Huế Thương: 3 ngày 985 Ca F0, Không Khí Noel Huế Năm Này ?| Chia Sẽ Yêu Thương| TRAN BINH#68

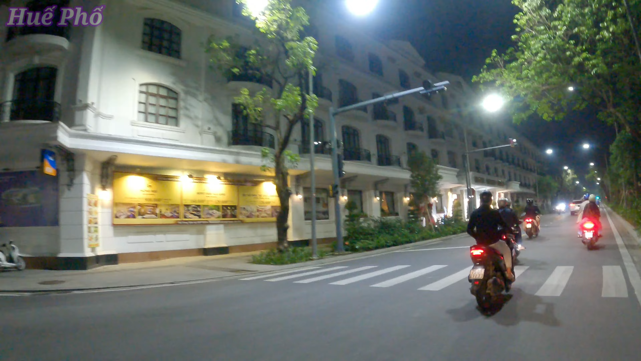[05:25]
Rin các bạn nhé, rin thì phía trước thì thấy có trang trí tượng già Noel, Merry Christmas, đứng phát quà cho